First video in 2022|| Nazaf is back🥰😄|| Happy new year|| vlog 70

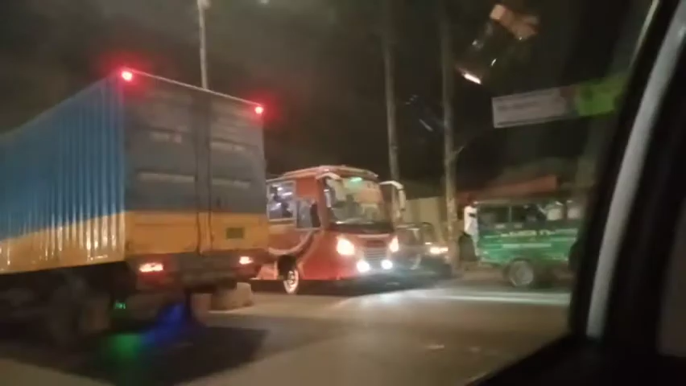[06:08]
এবং রাস্তায় আমরা মনে করেছিলাম একটু জ্যাম হবে, বাট কোনো জ্যামই ছিল না, মোটামুটিভাবে ফ্রি ছিল।